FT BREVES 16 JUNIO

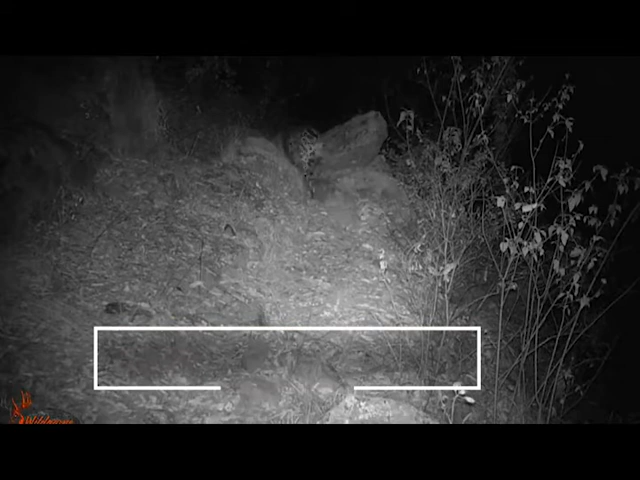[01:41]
La Comisión Nacional de Áreas Naturales Protegidas registró la presencia de un jaguar en el estado de Zacatecas a través del Programa de Vigilancia Comunitaria y con el uso de cámaras trampa.
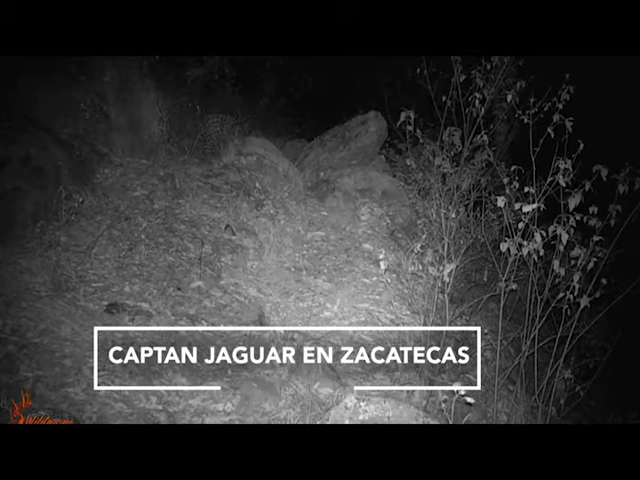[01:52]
El avistamiento de este jaguar se considera el primero en su tipo en el estado de Zacatecas, pues se dio en una región de relevancia por su alta biodiversidad, ya que es una zona de transición entre las selvas bajas del occidente de México y el antiplano mexicano. El hecho tuvo lugar en las últimas montañas del este de la Sierra Madre Occidental, donde hay una gran variedad de ecosistemas en buen estado de conservación.